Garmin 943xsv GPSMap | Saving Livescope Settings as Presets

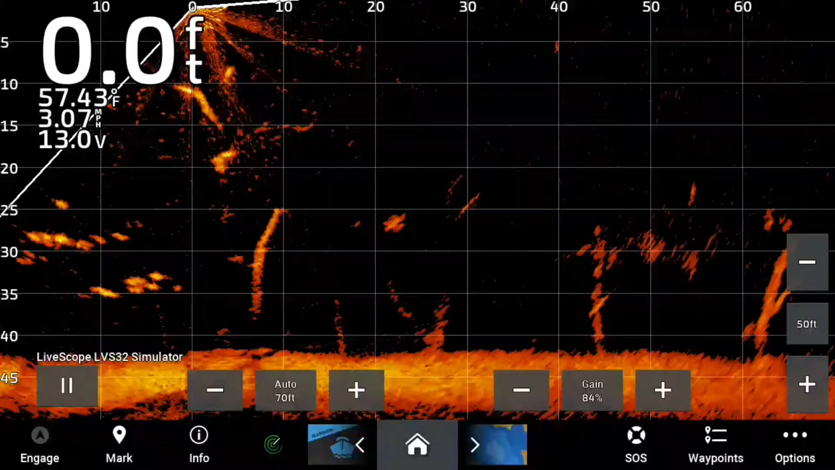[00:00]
On screen: depth 0.0 ft, water 57.43°F, speed 3.07 mph
all right so this video I'm gonna show you guys a really cool trick that you guys can do if you guys own a GPS BAM unit I am
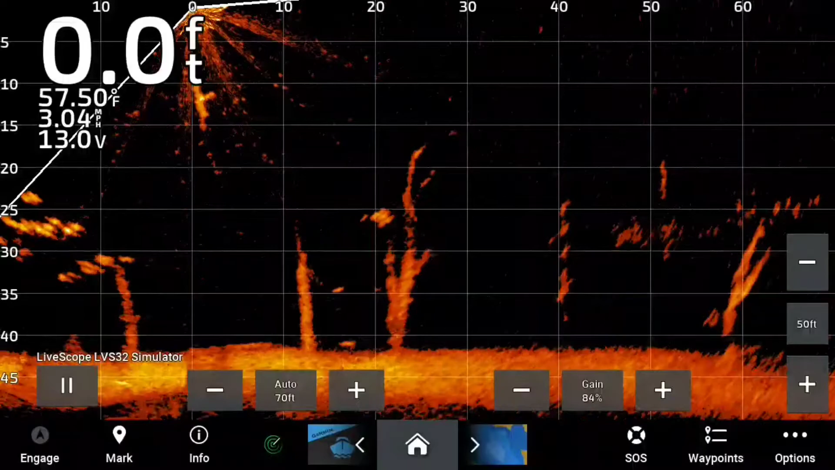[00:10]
On screen: depth 0.0 ft, water 57.50°F, speed 3.04 mph
NOT sure if this is compatible with the UHD units or the ultra units so you guys can try it out I'm gonna open up the settings
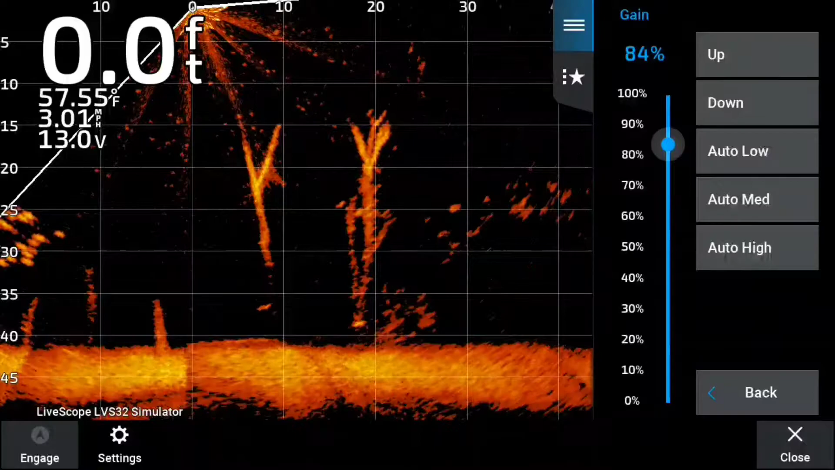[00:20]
On screen: depth 0.0 ft, water 57.55°F, speed 3.01 mph
note that this is just a simulator so I'm gonna change the settings
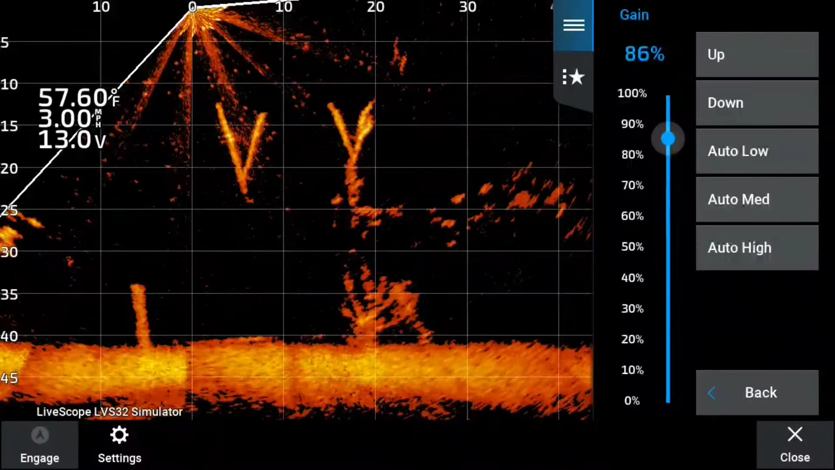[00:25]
On screen: water 57.60°F, speed 3.00 mph
to the lake that I am fishing so I'm gonna go through some of the settings here and start changing them
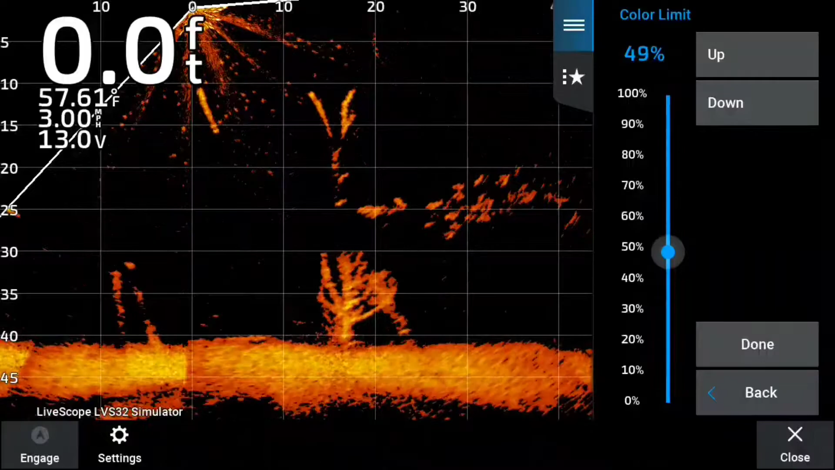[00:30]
On screen: depth 0.0 ft, water 57.61°F, speed 3.00 mph
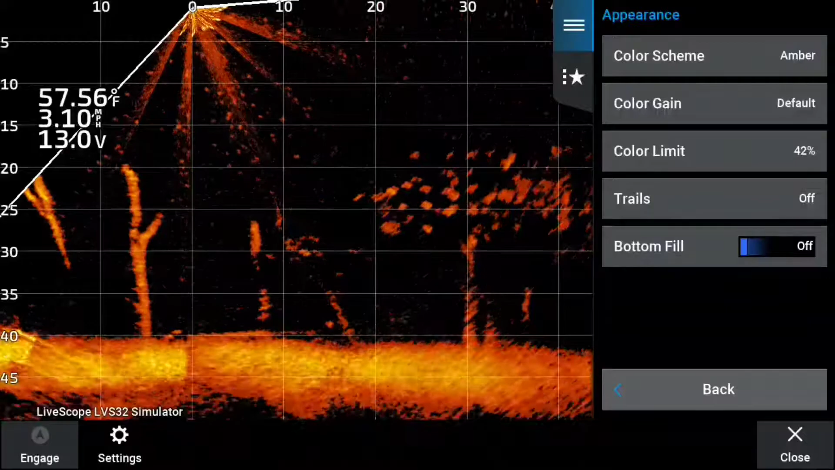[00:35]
On screen: water 57.56°F, speed 3.10 mph
once that is done go back to the menu click
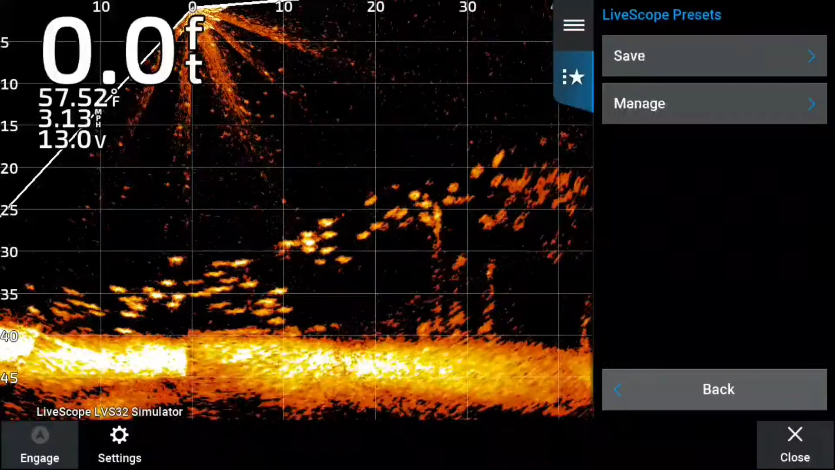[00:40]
On screen: depth 0.0 ft, water 57.52°F, speed 3.13 mph
the star with the three dots click save new and give this preset a name so
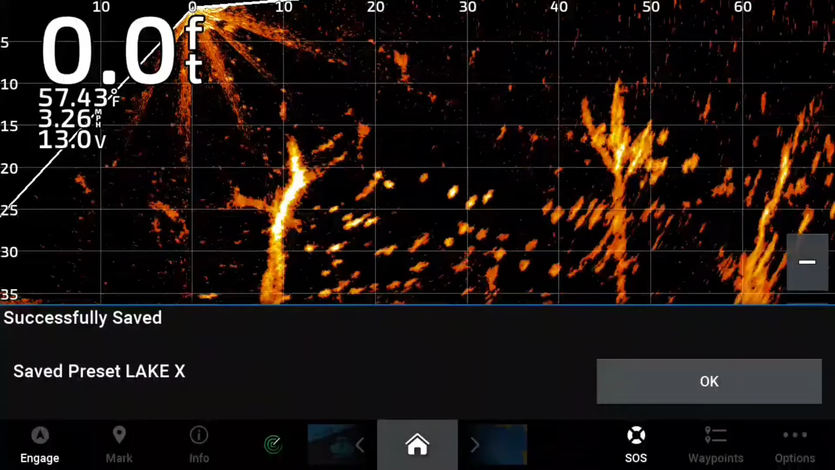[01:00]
On screen: depth 0.0 ft, water 57.43°F, speed 3.26 mph
and then it's safe so now I'm gonna go and do a couple more
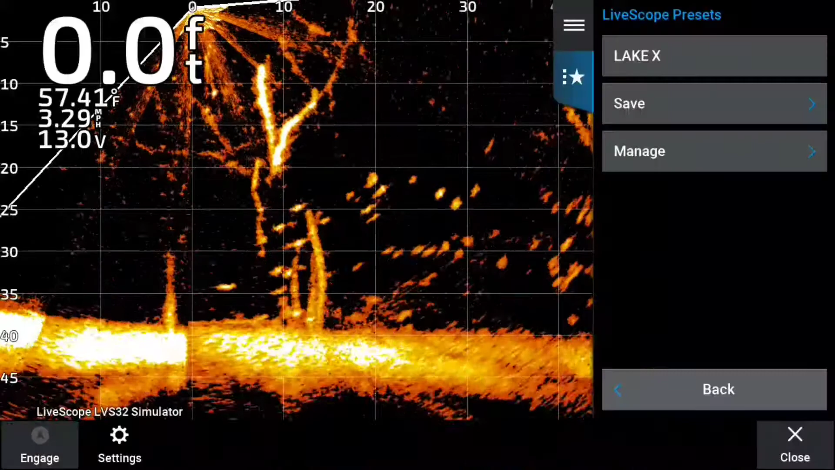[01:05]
On screen: depth 0.0 ft, water 57.41°F, speed 3.29 mph
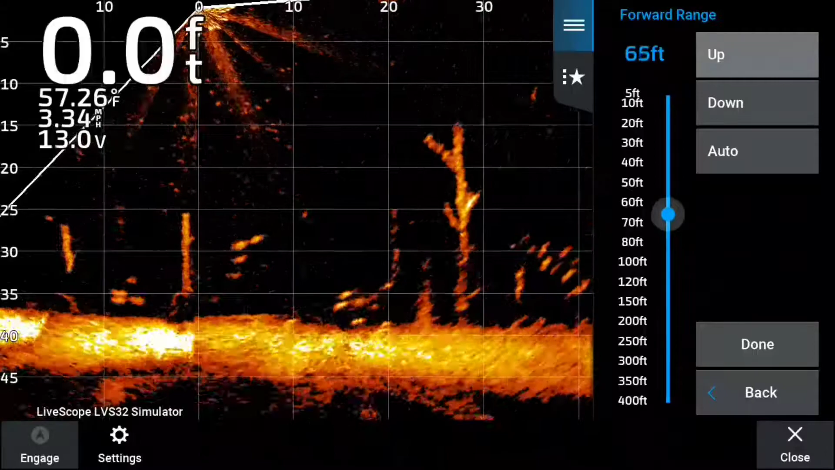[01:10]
On screen: depth 0.0 ft, water 57.26°F, speed 3.34 mph
now once you got that completed go back to the star save new
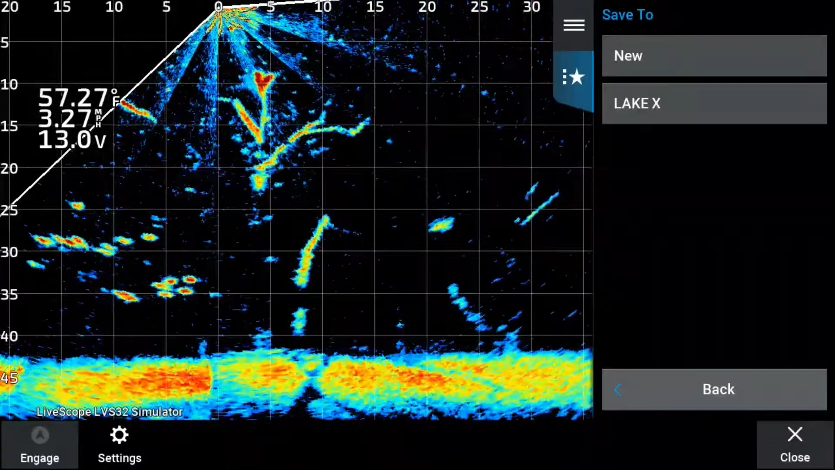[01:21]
On screen: water 57.27°F, speed 3.27 mph
and now I'm gonna type one of my favorite lakes to fish click done
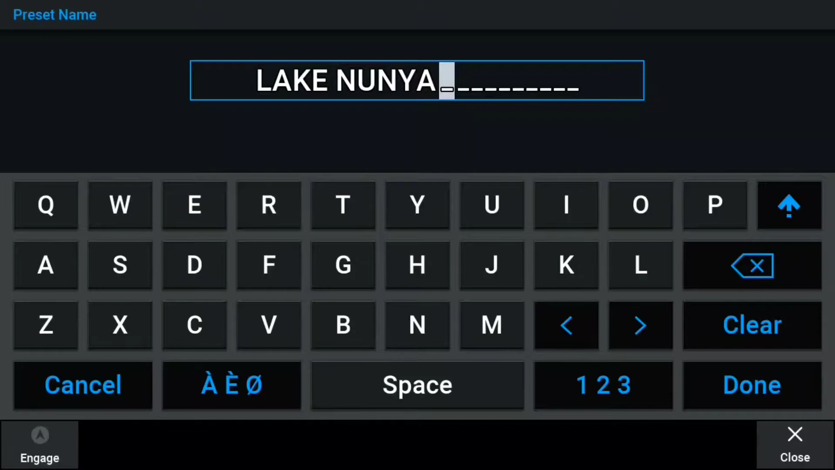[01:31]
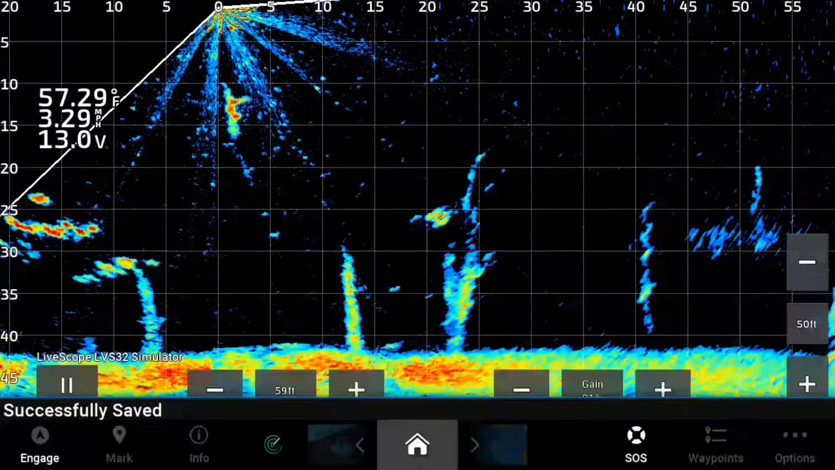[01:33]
On screen: water 57.29°F, speed 3.29 mph
now let's add one last lake
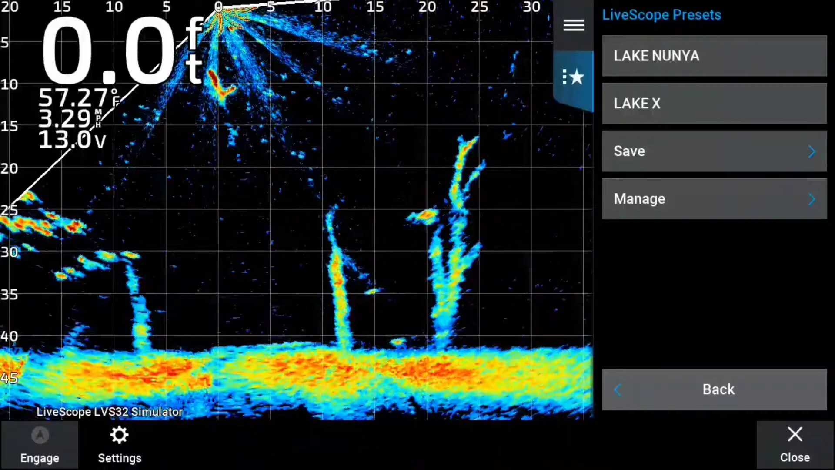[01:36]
On screen: depth 0.0 ft, water 57.27°F, speed 3.29 mph
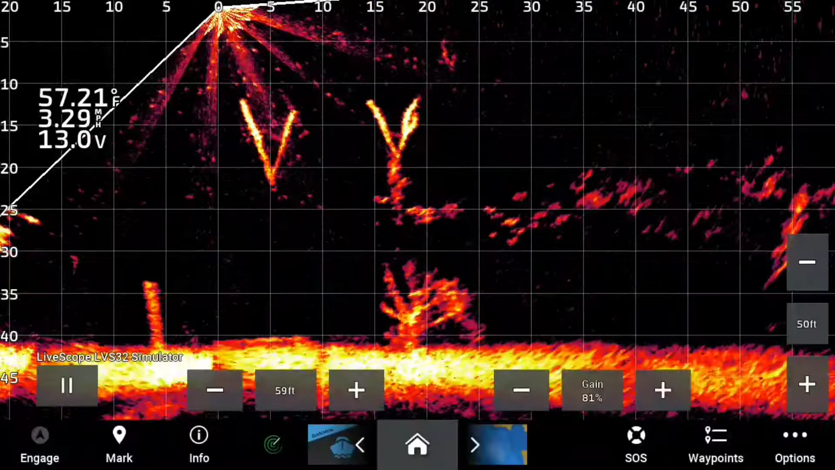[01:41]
On screen: water 57.21°F, speed 3.29 mph
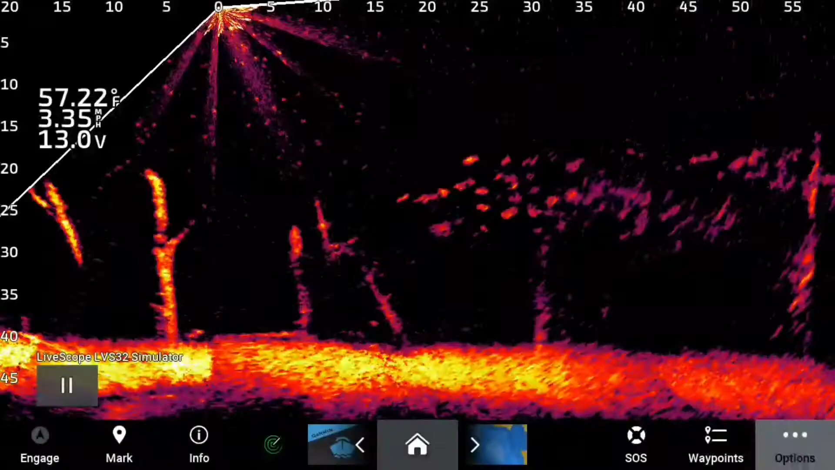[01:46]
On screen: water 57.22°F, speed 3.35 mph
now follow the same steps that you did for the first two lakes